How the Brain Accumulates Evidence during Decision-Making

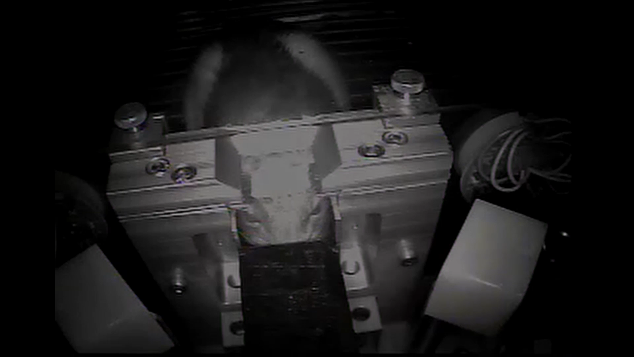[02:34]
Rats can be taught to select the side that showed more pulses of light, and they make remarkably accurate decisions.
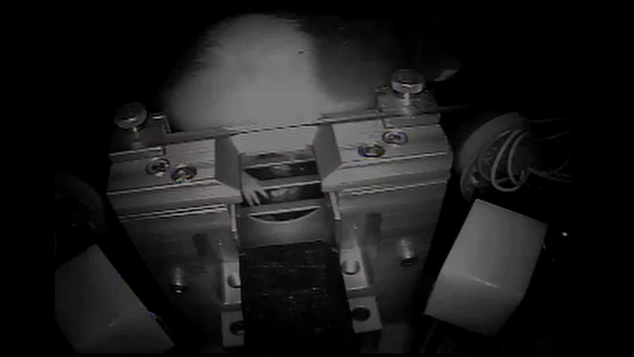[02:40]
To achieve this level of performance, their memories of the number of flashes must be both durable and flexible. How could this type of memory be implemented by the nervous system?